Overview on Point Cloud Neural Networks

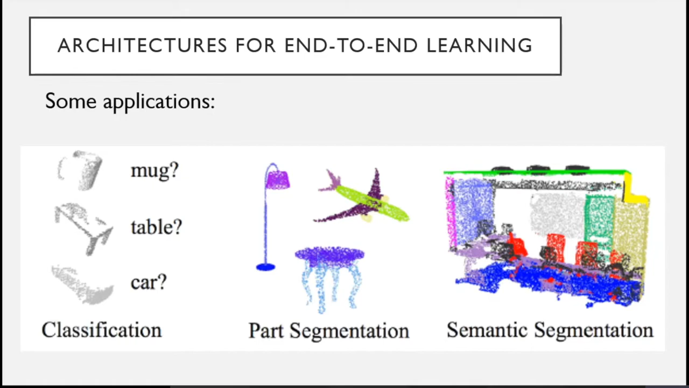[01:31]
for example, LiDAR sensors. And you want to segment this point cloud into, again, some semantic objects or semantic structures.